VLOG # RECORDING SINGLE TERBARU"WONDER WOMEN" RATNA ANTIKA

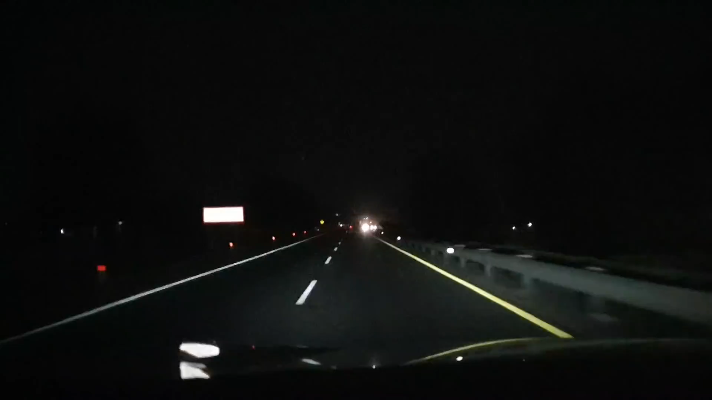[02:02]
Hihihi. Itu bantu-bantu nih, jalan tol lagi lancar-lancarnya nih. Sebenarnya kendaraan kayaknya ini habis terawih. Kalau nggak gitu orangnya pernah kenyangan. Habis buka puasa, jadinya nggak di jalan. Oke. Semangat. Bismillah. Semoga selamat sampai tujuan. Amin. Assalamualaikum warahmatullahi wabarakatuh.